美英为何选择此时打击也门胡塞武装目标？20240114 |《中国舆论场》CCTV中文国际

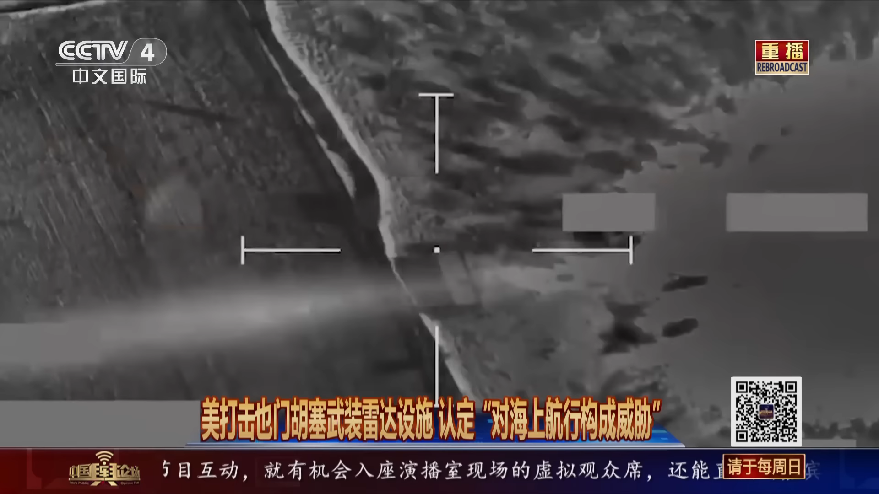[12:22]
称美军在12号的军事行动后认定仍有一处也门胡塞武装雷达设施对海上航行构成威胁故而再度实施打击